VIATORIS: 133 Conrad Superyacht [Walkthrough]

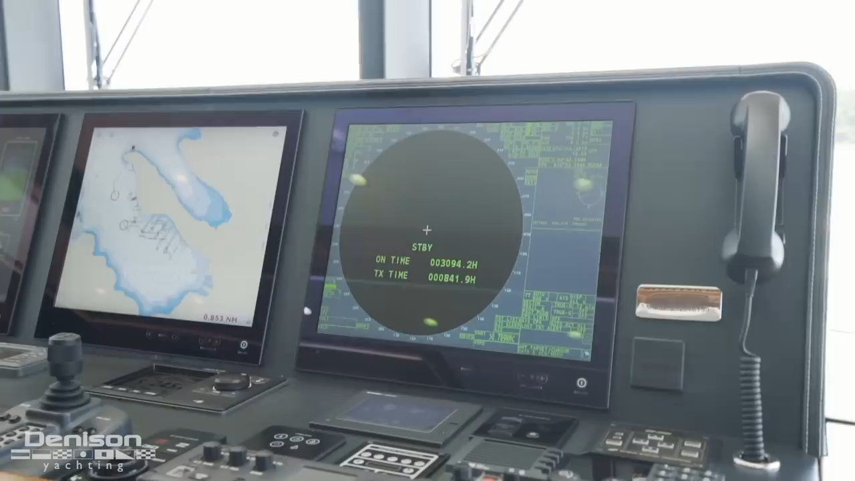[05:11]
The outboard two are radars. Inboard of that, you have your dual chart plotters, and centerline is your shipboard monitoring system.